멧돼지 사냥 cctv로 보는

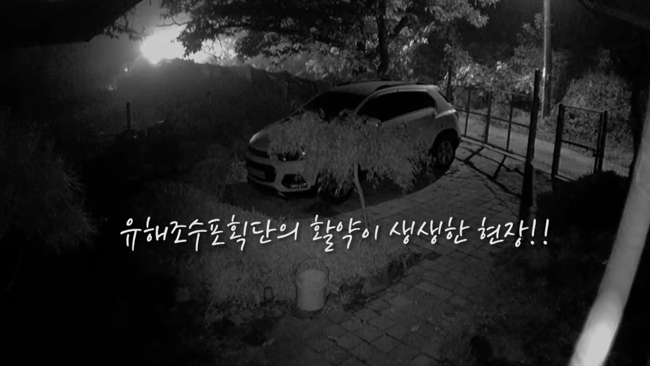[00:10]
CCTV 모니터를 켜보니까 유해 조수 포획단에 작전 중이었습니다. 이 모습이 생생하게 CCTV에 잡혔네요. 궁금하시면 이 영상 끝까지 봐주세요.
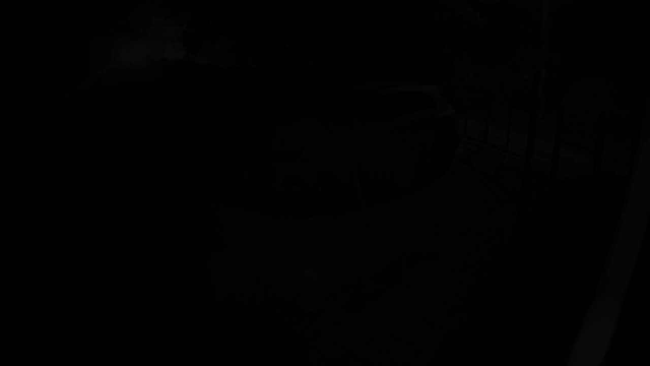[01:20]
3일 뒤인 11월 3일 새벽 3시경 잠을 자고 있는데 갑자기 두 발의 총소리에 잠이 깼습니다. 뒤이어 한 발이 또 울렸습니다. 무슨 일인가 CCTV 모니터를 틀어보니까 유해조수 포획단께서 멧돼지 퇴치 작전 중이더라고요. 마침 저희 집 주변에서 벌어진 일이라 우리 집 4대의 CC 카메라에 생생하게 잡혔습니다.
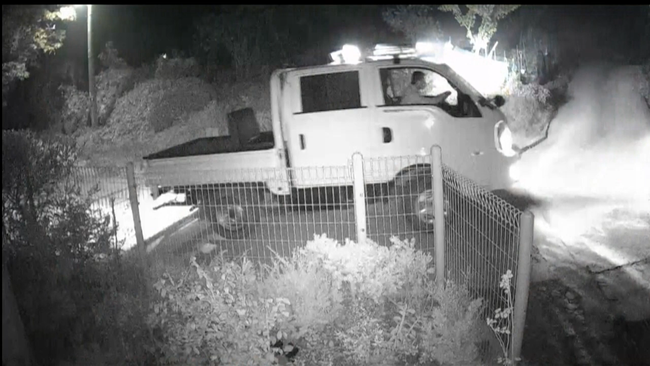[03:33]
차량 운전하는 보조가 차를 집 앞에 갖다 댑니다. 그리고 손전등을 켜고 상황을 파악하러 갑니다.
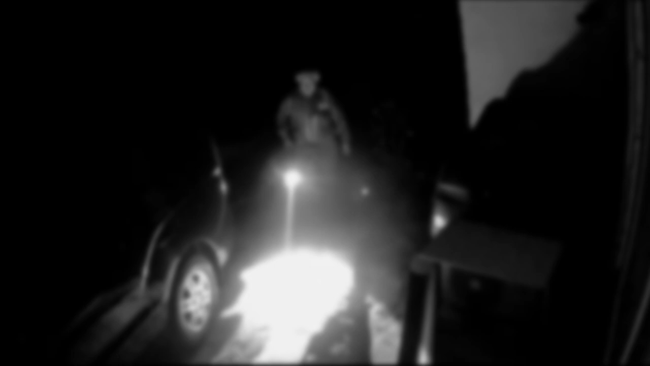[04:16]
차량에서 돼지 운반 도구를 꺼내는 걸 보니까 잡은 모양입니다.
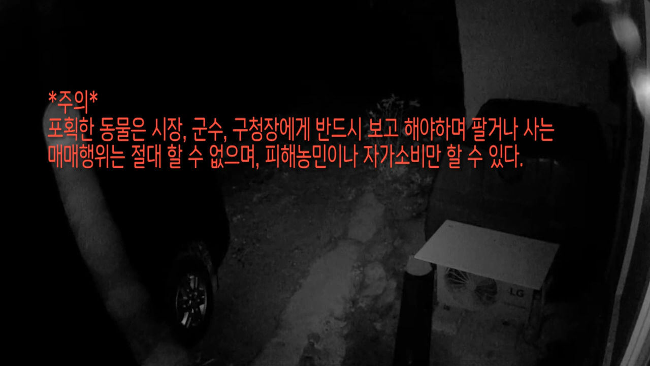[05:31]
네, 저기 옵니다. 아, 그렇게 큰 놈은 아니군요.
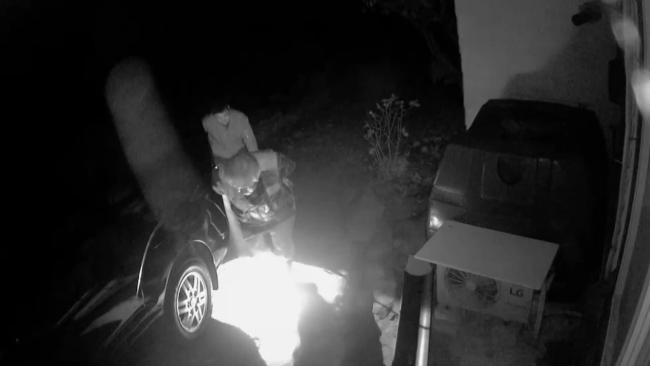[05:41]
한 40에서 50kg 정도 될 것 같은데요. 요즘 돼지 개체수가 늘어났나 봐요. 10년 전만 해도 안 보이던 돼지들이 심심치 않게 보입니다.
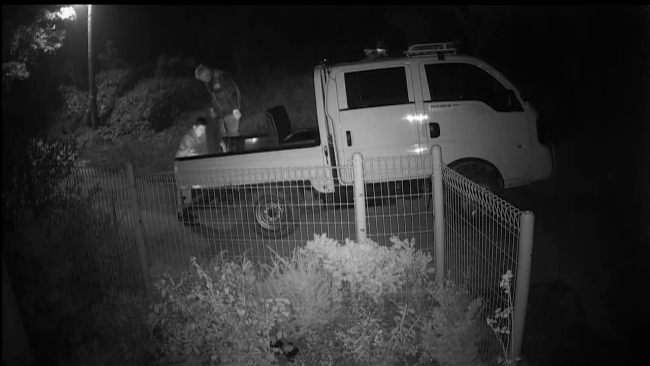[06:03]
돼지가 민가에 나타나면 포획될 수밖에 없는데 산에서 안 내려왔으면 좋겠습니다. 야 돼지야, 오래 살려거든 그냥 산에서 살거라. 감사합니다.